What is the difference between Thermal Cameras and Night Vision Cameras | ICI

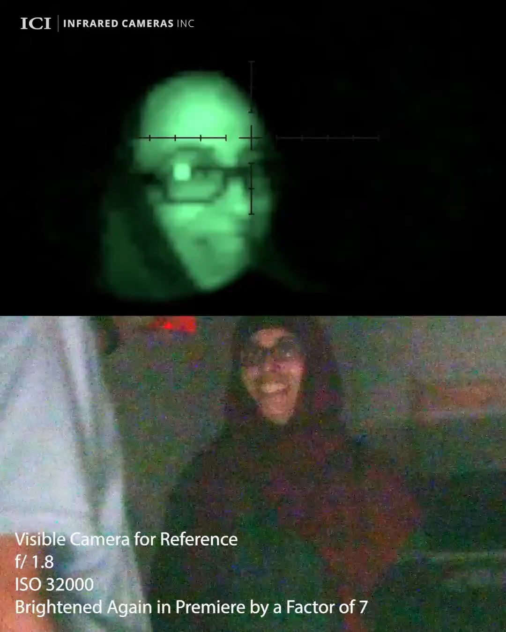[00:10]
Unfortunately, this means they need light to work and can't see in complete darkness. In contrast, thermal cameras detect heat energy, not light, and can detect people and objects even in complete darkness.
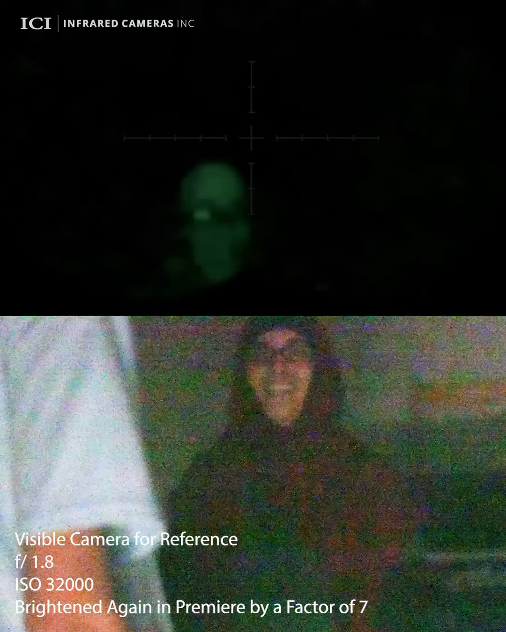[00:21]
Thermal cameras can also see through smoke, fog, and even some materials that block visible light.
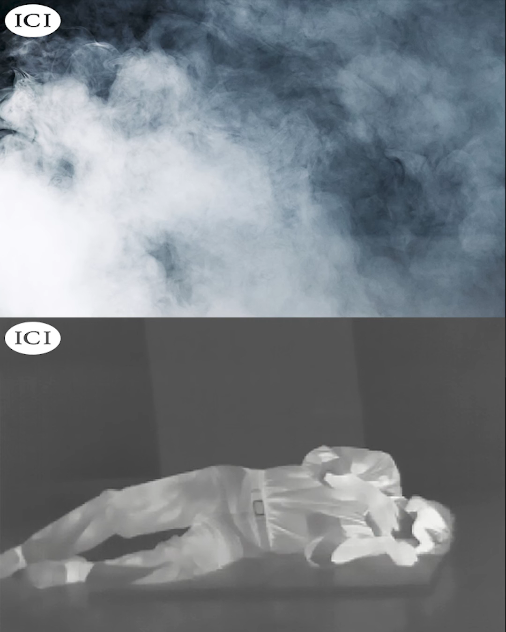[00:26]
Night vision's reliance on visible light and clear line of sight prevent it from seeing through smoke and debris.
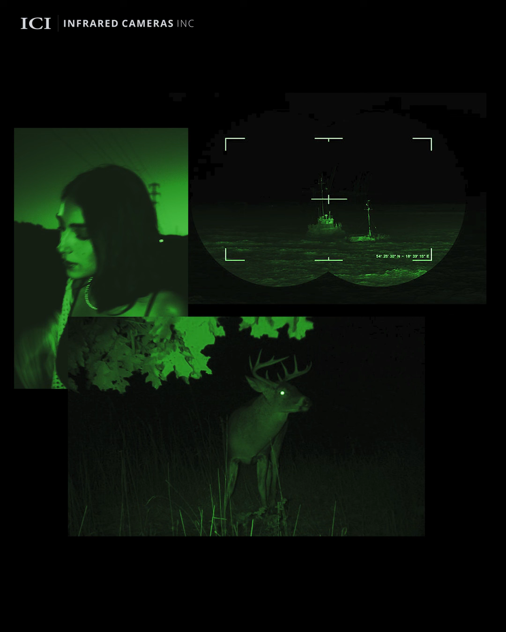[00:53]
The light-based technology of night vision allows for immediate recognition, preventing misidentification.
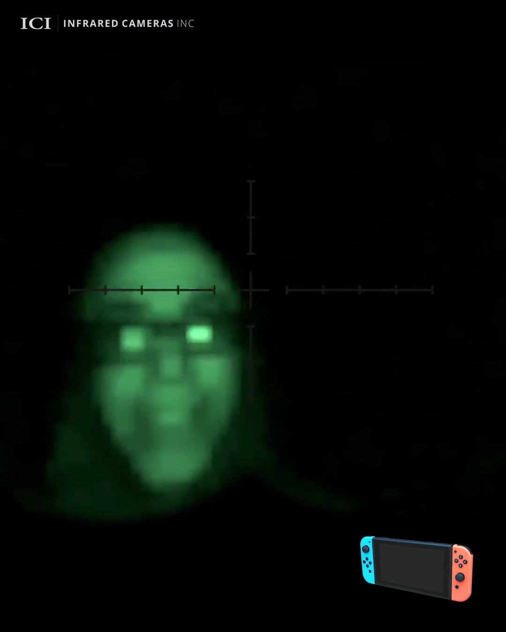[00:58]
Just like infrared devices, night vision devices and capabilities are on a spectrum, ranging from being a lesser-known feature on a game console to an option on consumer-grade video devices, all the way to specialized technology for military applications.